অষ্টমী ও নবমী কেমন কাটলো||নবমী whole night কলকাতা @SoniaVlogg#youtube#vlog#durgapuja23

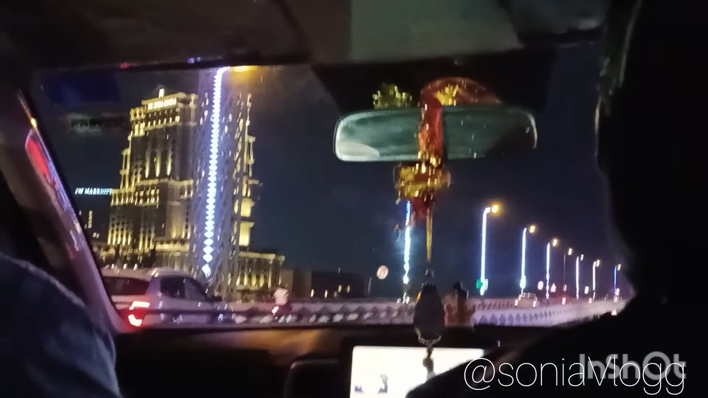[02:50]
তো দেখো রাস্তাঘাটগুলো কতটা সুন্দর লাগছে না, লাইটে লাইটে পুরো ভরে গেছে। আর চলো যাওয়া যাক বাইপাস ধাবা।